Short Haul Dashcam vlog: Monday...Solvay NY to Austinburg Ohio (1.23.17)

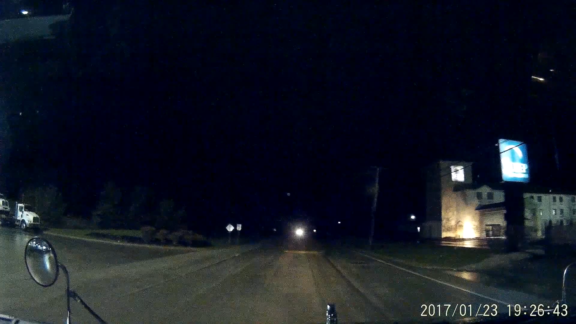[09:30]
Alright, I'm gonna stop in this Flying J here, get some fuel, and I'm thinking about shutting down for the evening. Possibly. Most likely.